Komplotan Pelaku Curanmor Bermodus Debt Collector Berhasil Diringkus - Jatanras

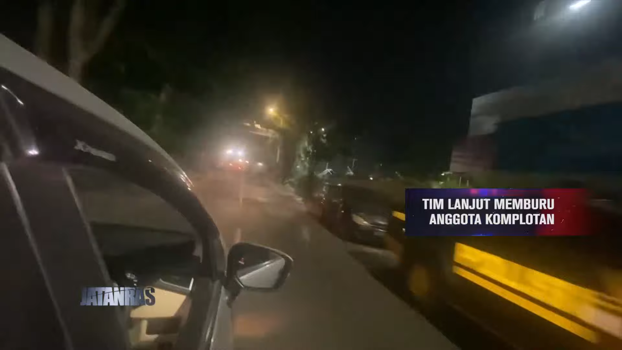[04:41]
Di tengah malam, tim menuju Kabupaten Tanah Laut. Lanjutan pengembangan tetap